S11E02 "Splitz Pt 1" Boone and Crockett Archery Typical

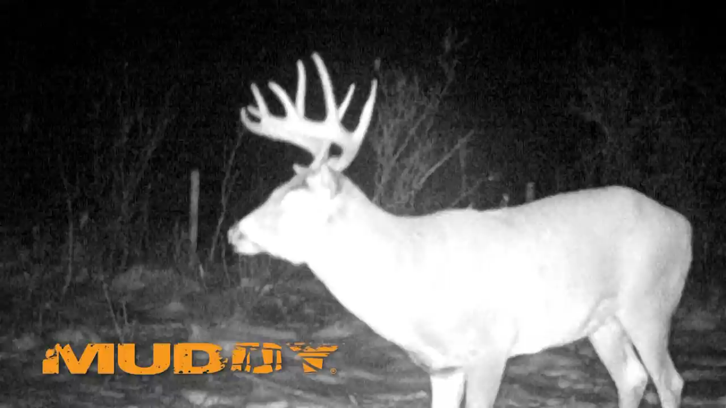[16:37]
their true antler size can sometimes be deceiving one way or another we had pictures all year of this nice 5x5 but it wasn't until we picked his antlers that we really understood how big
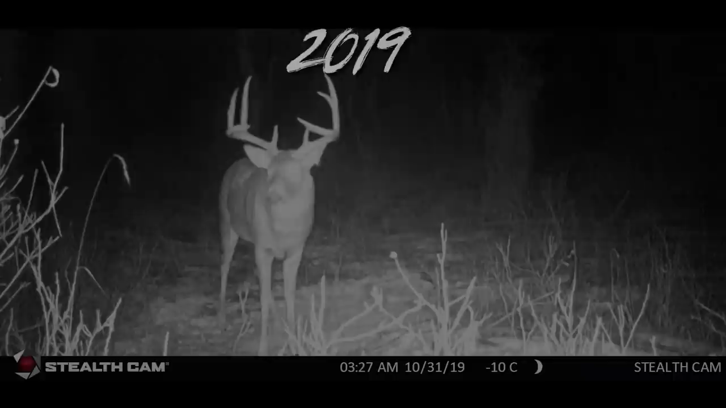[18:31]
in 2019 we did not hunt the deer and he'd appeared to only grow a little bit that year but now in 2020 he looked his best yet it snowed last night it's cooled off it's a little breezy so we'll sit back and see how the night turns out for us